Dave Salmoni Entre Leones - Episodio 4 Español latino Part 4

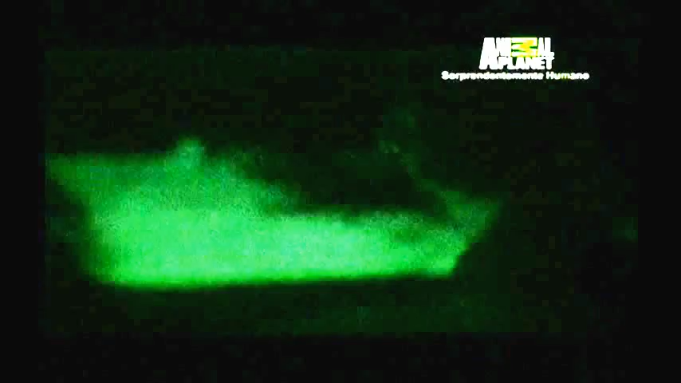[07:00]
El único modo de saber dónde están es tratar de verles
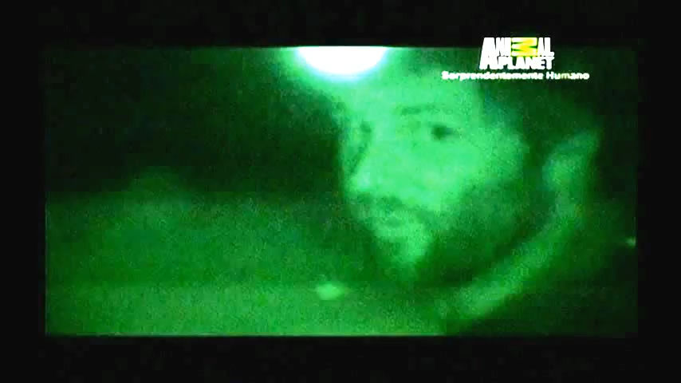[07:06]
el reflejo de la luz en los ojos.
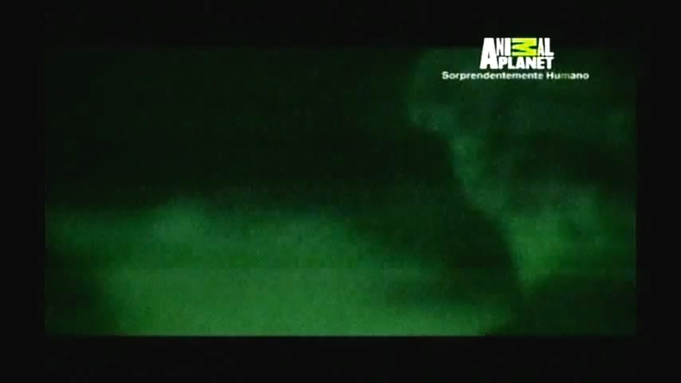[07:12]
¡Hola, chicas! Han venido antes, pero suelen hacerlo más tarde. Que vengan tan temprano me pone nervioso. A Cleo no le agrada que esté cerca de sus cachorros durante el día.